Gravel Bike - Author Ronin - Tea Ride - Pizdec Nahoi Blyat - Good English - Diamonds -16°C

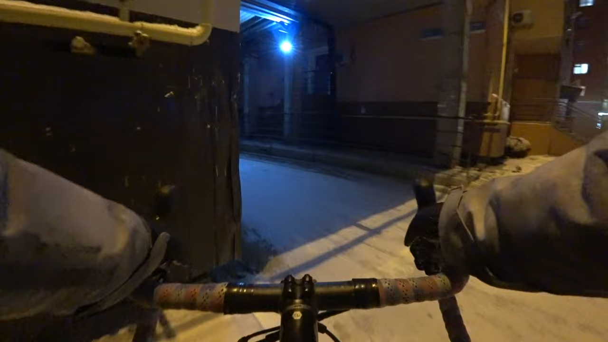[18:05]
так выезжаем через арку. О, кстати, еще одну арку нашел.